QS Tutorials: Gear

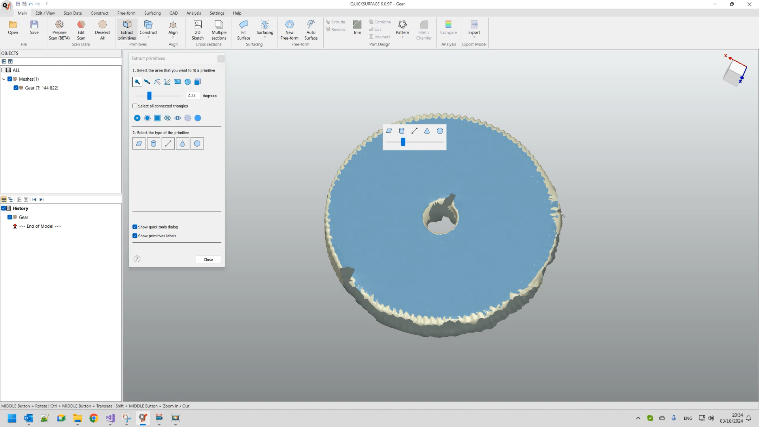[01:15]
you can see the tolerance is quite high so it captures even more of the area that
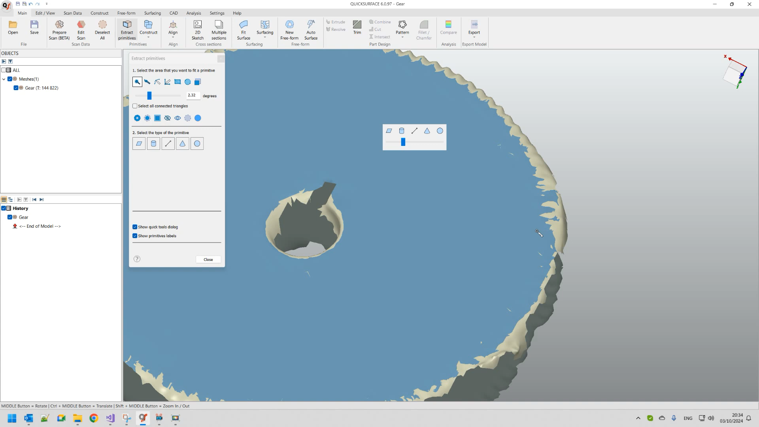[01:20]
are not flat so you can use the slider until you get the points which are definitely lying on this base plane for me this is good enough it's trustful
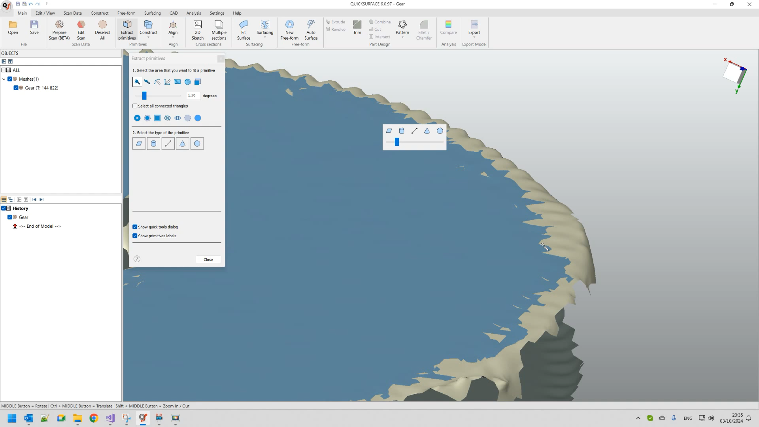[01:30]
and I can just press to fit plane I would like to explore the quality of the part how flat this surface is
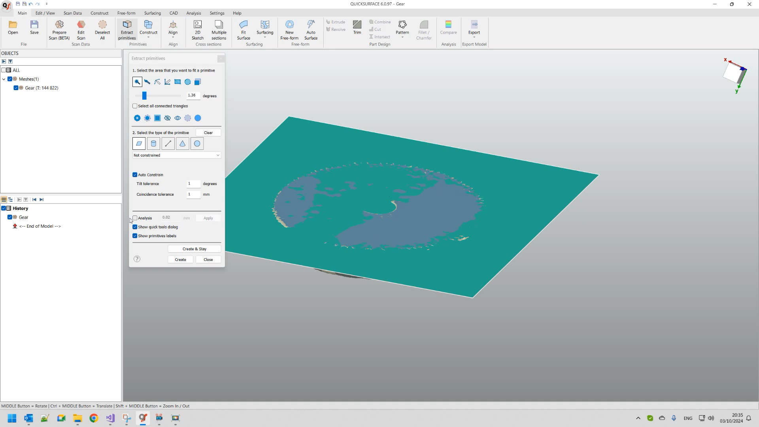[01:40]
so I'm using our analyzing tool just click on analysis which will give me the quality of the plane what I notice here
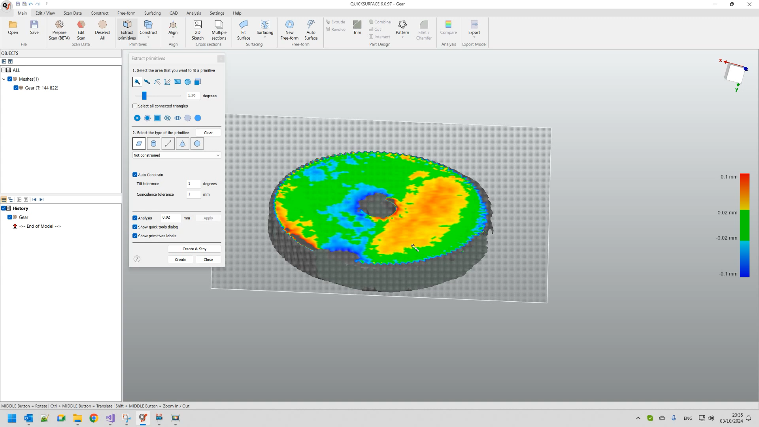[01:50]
I'm playing with the 20 microns if it's almost green so this is the best thing I can achieve why because this part is probably
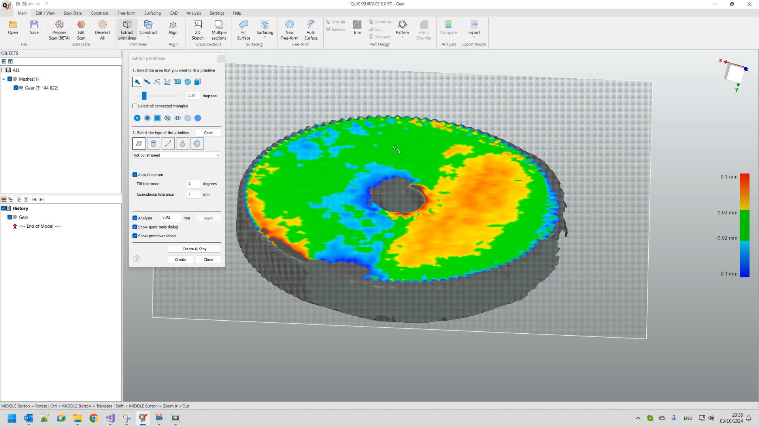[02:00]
damaged or something wrong with it and that's why you get this red area here but most of it is green so this is good enough I will just press create and stay why
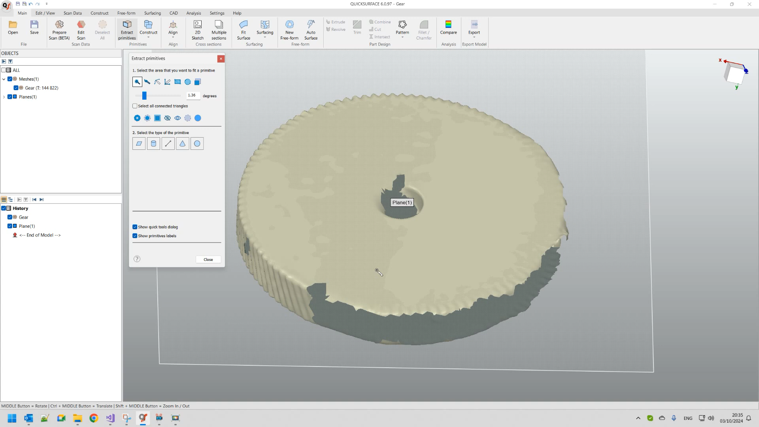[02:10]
I did this create and stay because the next step for me would be to get the center which will define my z-axe this is quite important because this is a rotational
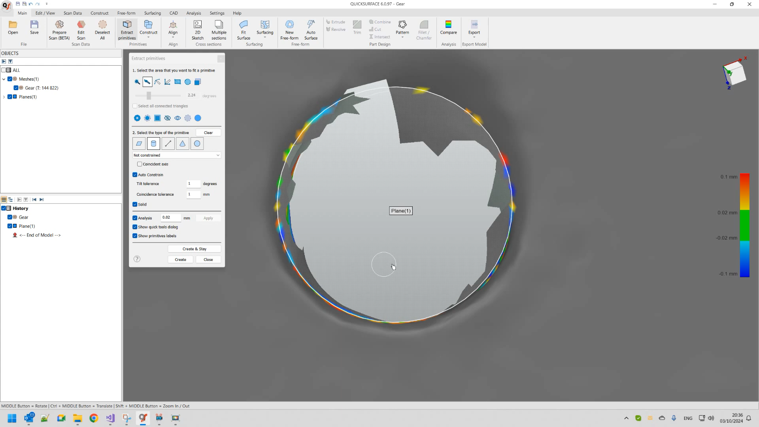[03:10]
fit the cylinder what is important here for me at this moment
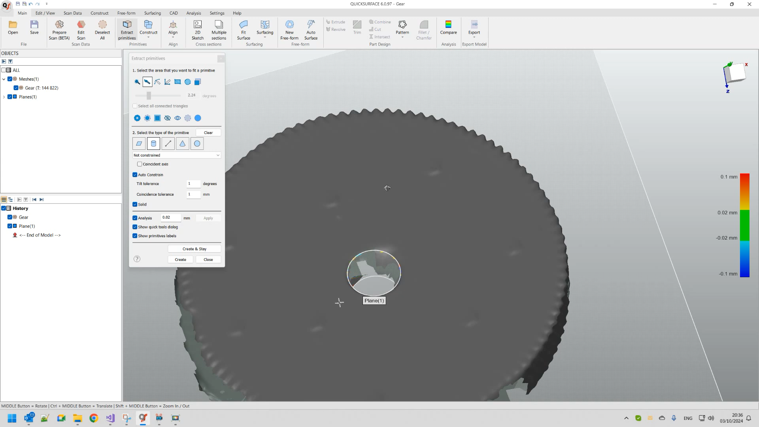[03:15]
is to get this cylinder perfectly perpendicular to my base
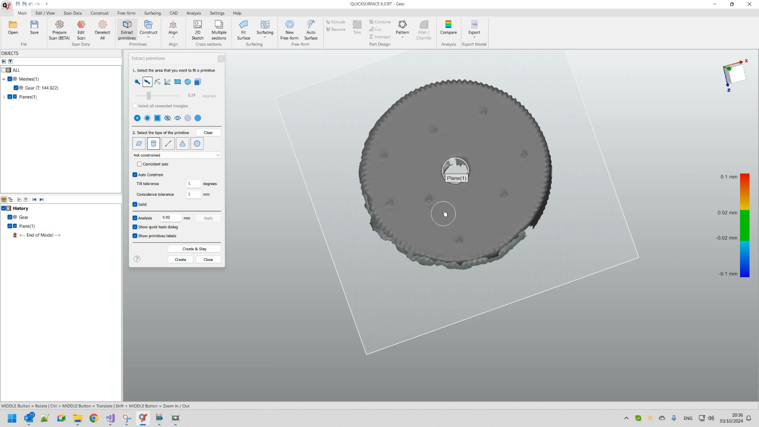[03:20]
plane for this reason I can just tell the software to be constrained as a perpendicular to my extracted plane now I
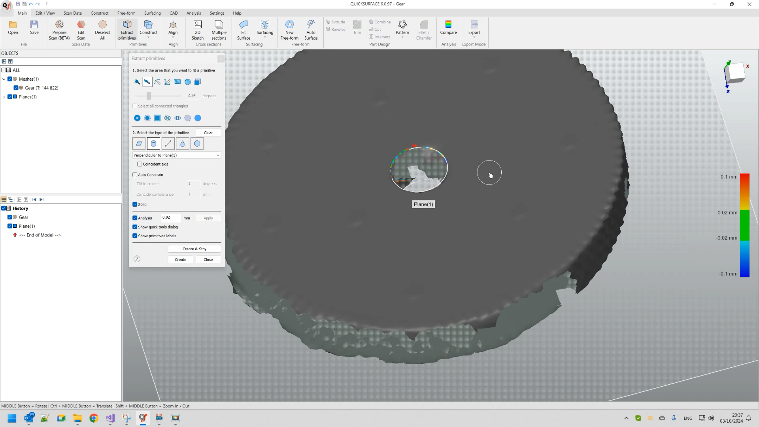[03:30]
get this in a more accurate way I'm happy I will just press create I probably can define another constraint to define another direction
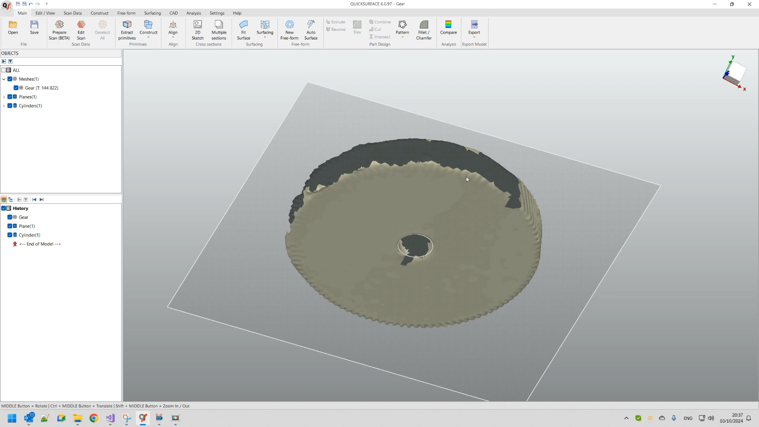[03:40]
but this for me is good enough and I'm moving to the next step which is to align the object the alignment means that I will pick my